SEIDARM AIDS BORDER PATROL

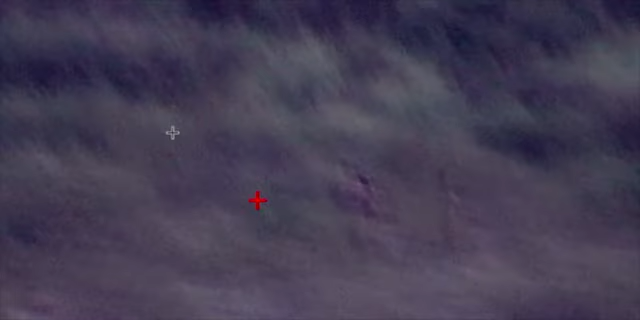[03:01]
One of the suspects appeared to be injured, having been aided by two others.